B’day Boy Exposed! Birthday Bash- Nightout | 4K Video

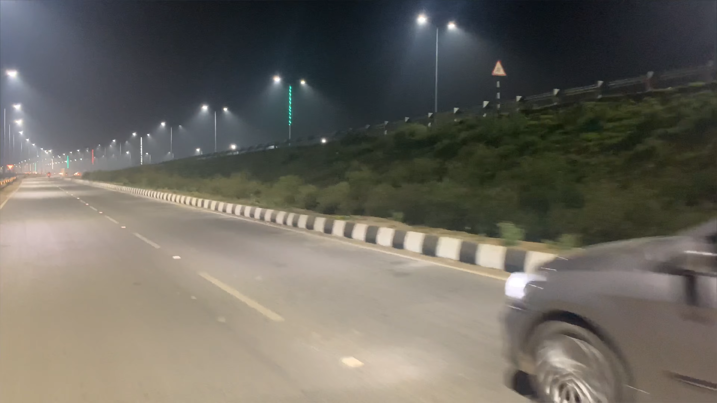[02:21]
यही कॉर्णों के साइड करते हैं इधर ही साइड हो जा फिर तो गाइस फाइनली मरीन ड्राइव गंगा पात्वे